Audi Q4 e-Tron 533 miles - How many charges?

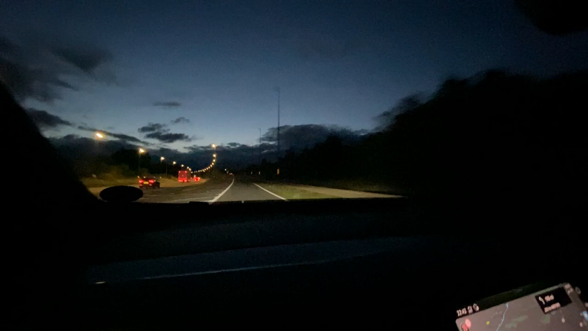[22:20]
The end of the, oh, so it's the end of it. Yeah. I always wondered what that be was. June's got a 50 mile an hour limit.
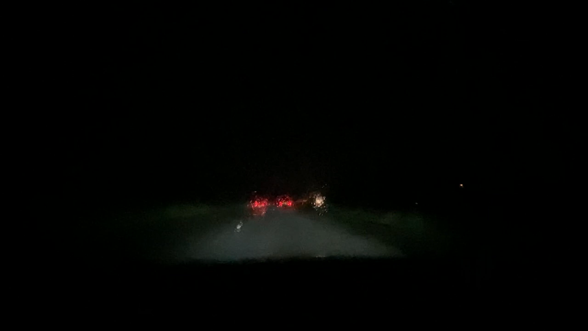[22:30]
Well, that's coming fast. Wow. Monsoosna. Technically a monsoon. All of a sudden, visibility is down to about 10 inches. From nothing. It was that fast, it smoked our automatic windscreen wipers.
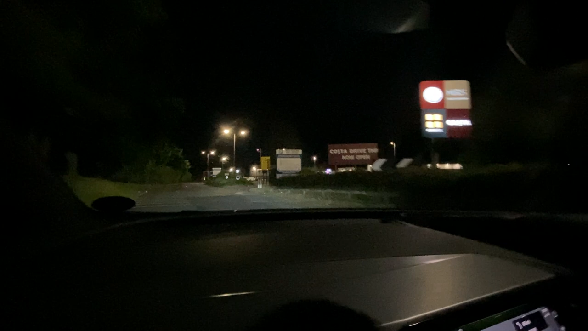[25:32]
A little kink enough. Oh, obble obble. Worst car park in the world ever.
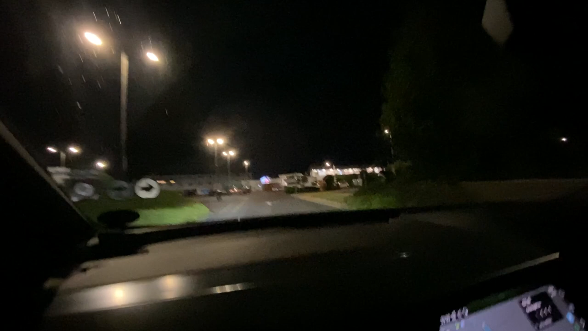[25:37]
Not to go that way. Ooh, there's somebody shushing.